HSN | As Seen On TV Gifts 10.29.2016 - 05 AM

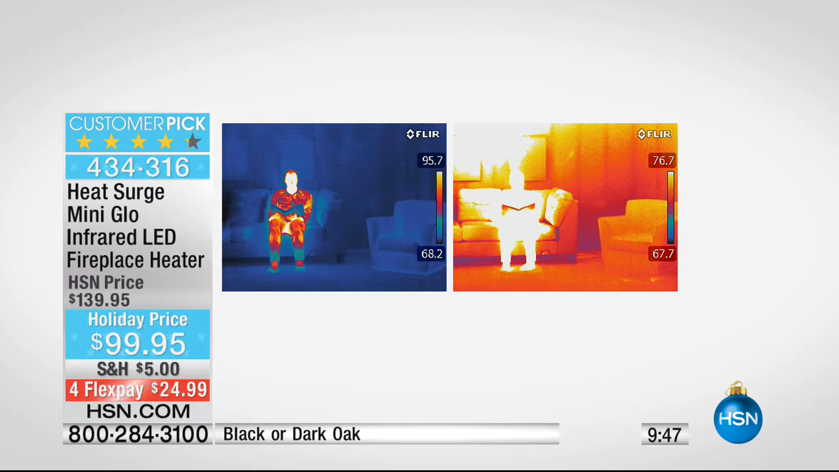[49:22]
You can see in a room with a heat, you can see on the left, the room is blue, which is cool. Then the person is red, white. Now look at the, on the right, you can see how the room itself has warmed up.
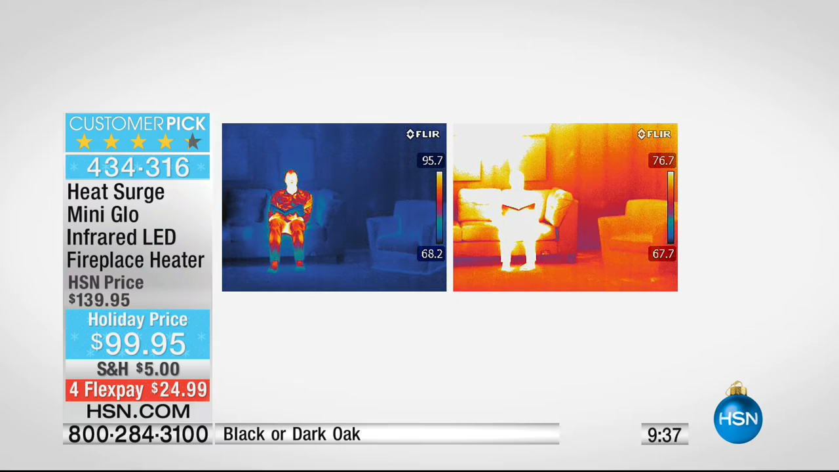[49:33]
That's that, that room that we talked about earlier, the 13 by 14 room. Right. And in 15 minutes, it raised it seven degrees, but it warms the person in the room. That's what the infrared heat does. So infrared heat is like the rays of the sun. It warms you from the inside out. It gives you that nice, warm, without drawing your skin out. Right. And it's not going to dry out your furniture, your hair, your nails, your skin.